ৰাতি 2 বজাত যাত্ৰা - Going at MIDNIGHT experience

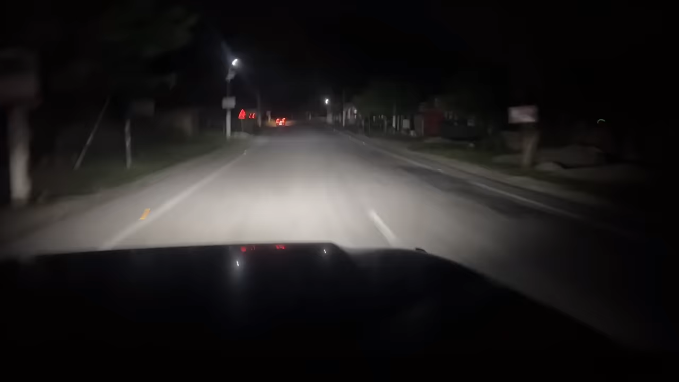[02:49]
ৰাতি ৰান্ধাৰ গম গমিয়া ভয় ভয় ভয় লাগে বে অলপ অলপ হলিও কিবা মানে আগত যেন কিবা আহি যাব এটা তিৰি এটা সেনেকুৱা লাগে কিবা মানে ভয় লাগে
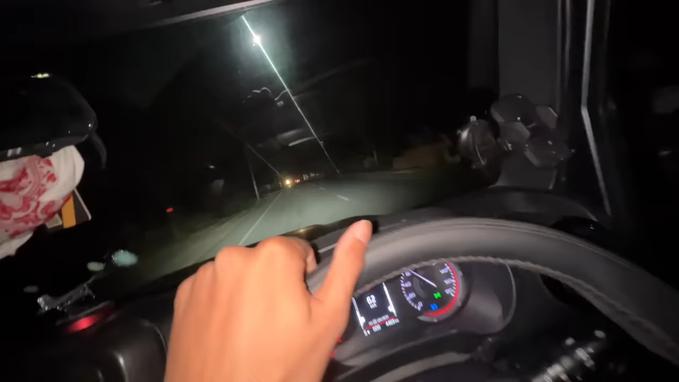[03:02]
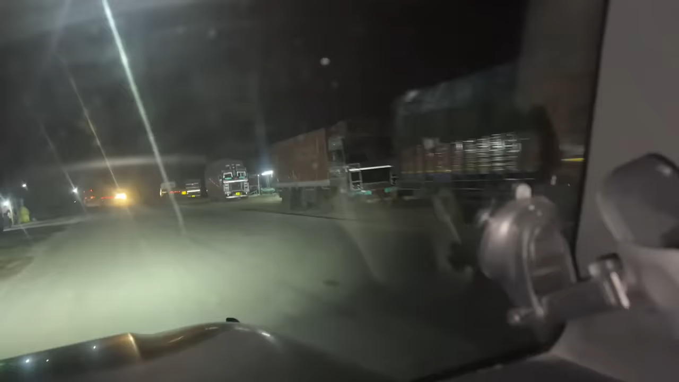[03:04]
তো ৰাস্তাত আপুনি ট্ৰাকৰ বাহিৰে একোৱেই দেখা নাপায় না বাইক না কাৰ দুই এখন আছে আৰু ৰাতিৰ দুনিয়াখন সম্পূৰ্ণ বেলেগ ৰাতি মানে এটা
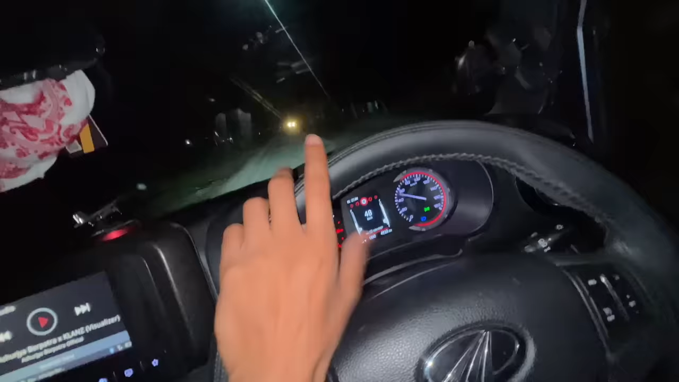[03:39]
গাড়ীখনৰ চাউণ্ড আৰু ট্ৰাকৰ চাউণ্ড কিবা এটা বেলেগ টাইপৰ পৰিৱেশ এই বস্তুটো আপুনি অনুভৱ কৰিব নোৱাৰিব দৰা চৰাৰ লগত আহিলে আপোনালোকে হাল্লা চাল্লা কৰি হয় নে কিন্তু আমি লাহে লাহে আহি আছো না অনুভৱ কৰিব
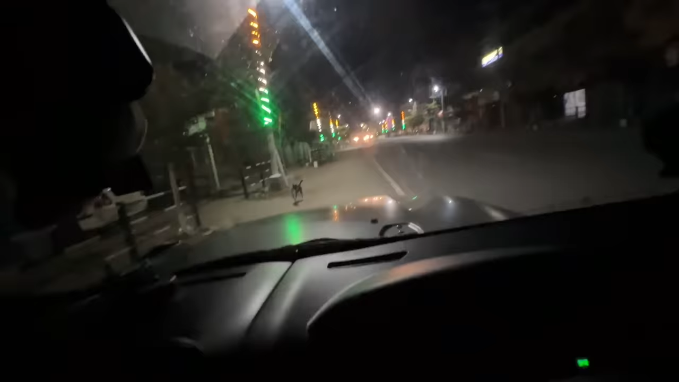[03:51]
পাৰিছোঁ অলপ নামিব ইচ্ছা কৰিছিলে কুকুৰটোৰ কাৰণে পাৰা নাই ৰাতি বাজিল 2টা আৰু আহি পালোঁ ঢেকীয়াজুলি খিৰিকীখন খুলি থৈ দিছোঁ যদি কুকুৰ খেদি আহে
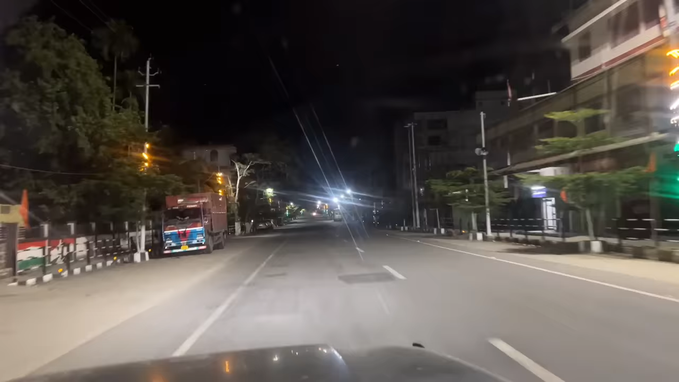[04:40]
তাতকৈ কলা এই নিস্তব্ধতা চাইলেঞ্চ চাউণ্ড অফ চাইলেঞ্চ যিটো সেই ৰাতি 2টা বজাত তেজপুৰ পাম আৰু মিনময়ো শুলে
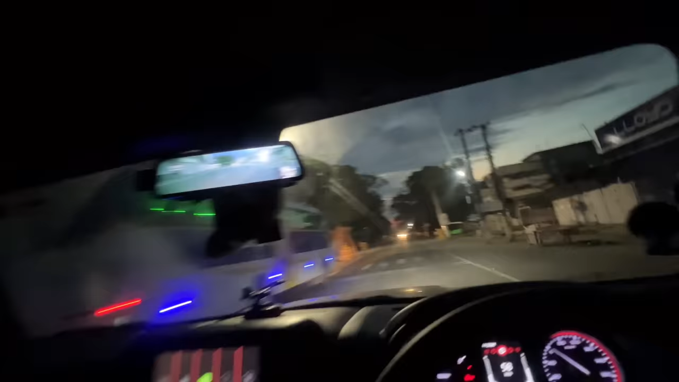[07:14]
বোকাঘাট মে আপকো স্বাগত করতা হু রাতিপুয়া 4:30 বজাত বোকাঘাট